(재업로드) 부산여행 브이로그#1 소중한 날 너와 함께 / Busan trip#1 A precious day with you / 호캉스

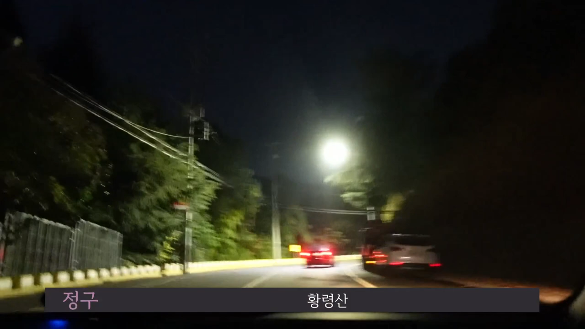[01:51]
황명산. 봉수대 왜 빼요? 다시 해보세요. 시작. 황명산 봉수대. 네, 황명산 봉수대를 지금 올라가고 있습니다. 이게 승차감이 너무 별론데요? 이게 산이기 때문에 어쩔 수 없어요. 산 꼭대기까지 전구를 편하게 해주기 위해서 차를 타고 가는 거예요. 올라가고 싶어요. 그래서 미쳤다. 야, 이거를 걸어서 올라온 사람이 있냐? 있죠. 산인데요. 좀 부드럽게 몰아주시네.